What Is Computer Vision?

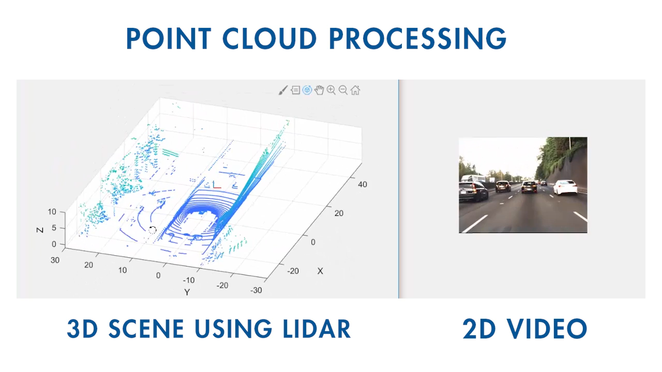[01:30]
which is a growing research area for autonomous vehicles and robotics.
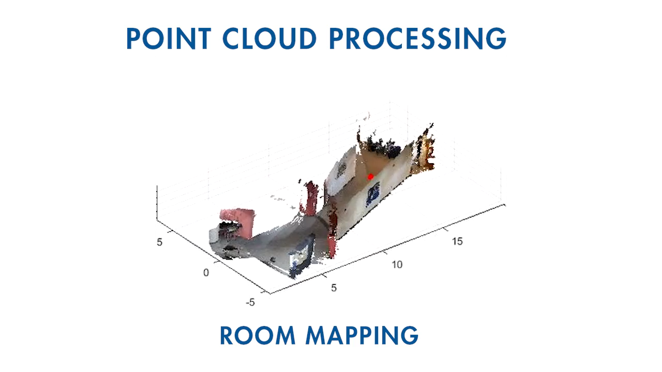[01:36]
The idea involves capturing individual points in space and mapping them to a real-world scene. Hopefully, you now have a sense of what you can do with computer vision and what the term means.